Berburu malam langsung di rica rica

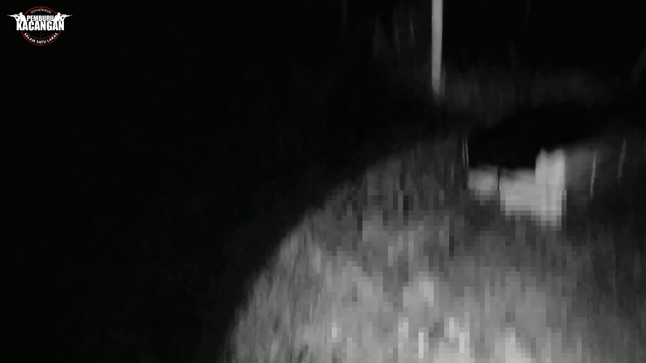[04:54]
3 ekor ya. Itu yang keempat sudah diambil ya. Tinggal yang kelima ini.